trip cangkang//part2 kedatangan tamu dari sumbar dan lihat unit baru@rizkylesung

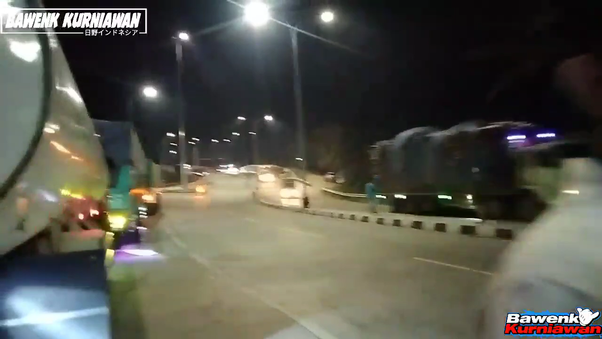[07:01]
Oh, iya, gak enak tak iya. Ini punya Om Tommy.